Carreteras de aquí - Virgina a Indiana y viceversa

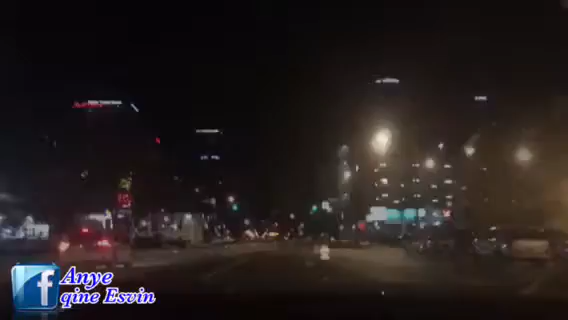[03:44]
¡Me roto, hombre! ¡Ah, ibergue? Los caminos con los carriles derechos para girar a la derecha hacia South Wall Street.